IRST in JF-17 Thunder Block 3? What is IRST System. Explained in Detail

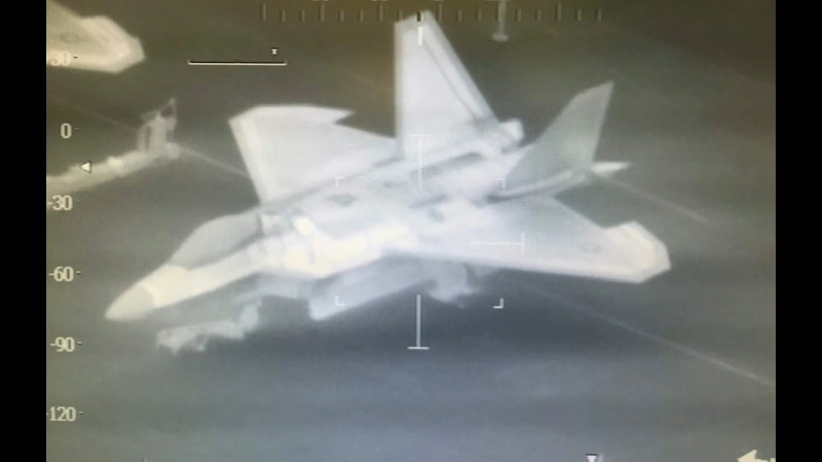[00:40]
آئی ایر ایسٹی سسٹم بسیکلی ایک ڈیٹیکشن اور ٹریکنگ کا سسٹم ہے جو کہ ریڈار سے تھوڑا سا مختلف ہوتا ہے یہ جو آپ ایک لفظ سنتے ہیں ایف ایل آئی آر فارورڈ
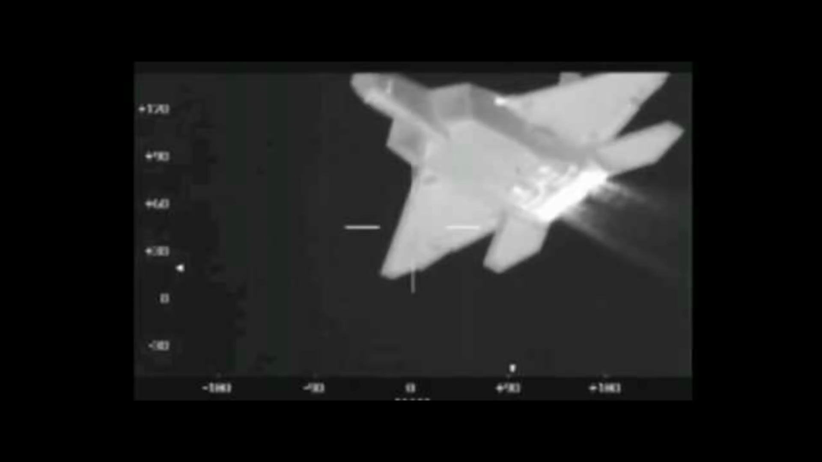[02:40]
ہوتا ہے انفراریڈ آپ کو بتا ہے ایک انفراریڈ لائٹ ہوتی ہے ہر بندے کا ایک ہیٹ سکنیجر
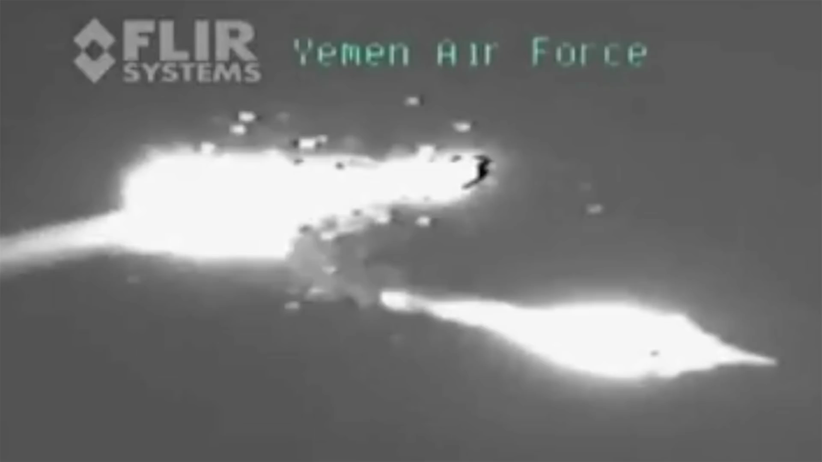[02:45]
ہوتا ہے تو یہ اس کے ہیٹ سکنیجر کو بسیکلی ڈیٹیکٹ کرتا ہے اور اس کو
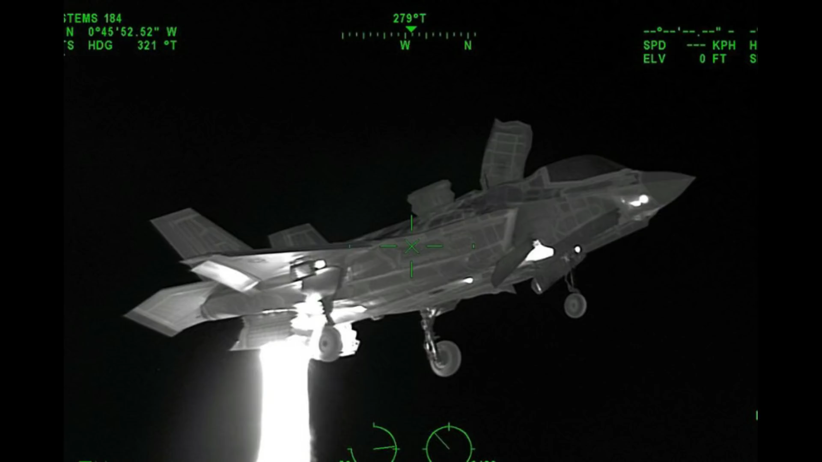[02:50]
without ریڈار on کیے اس کو دیکھ سکتا ہے اور اس کو جو ہے وہ search اور track کر سکتا ہے